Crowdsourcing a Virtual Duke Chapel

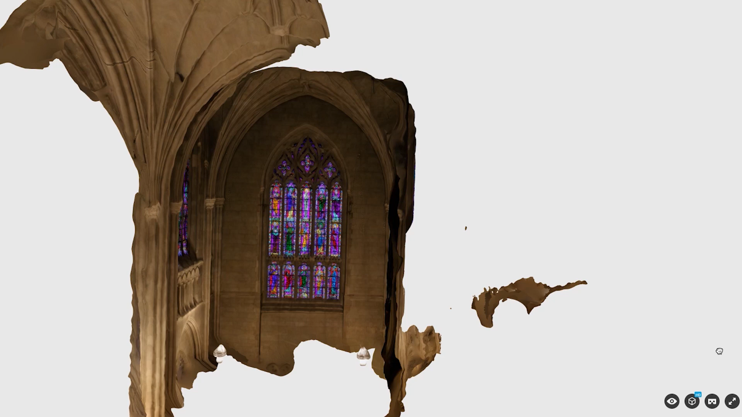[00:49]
And by overlapping these photos and putting them through an algorithm, we get some version of the three-dimensional world back.